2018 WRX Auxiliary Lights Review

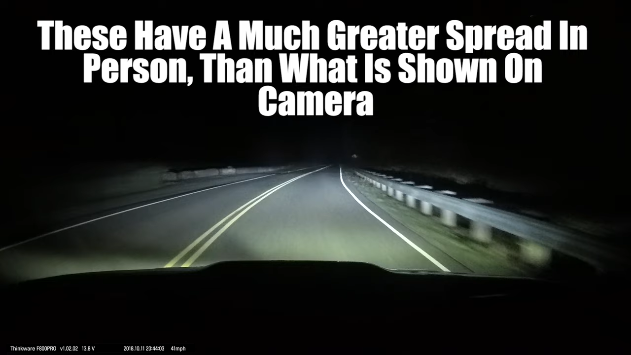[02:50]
those are my hella fog lights and those are my grill craft grill lights so we put all of them on there we go obviously it's kind of ridiculous to drive around with all of them but what i like to do in the snow is drive like this this is my drl c light and then i have my driving lights this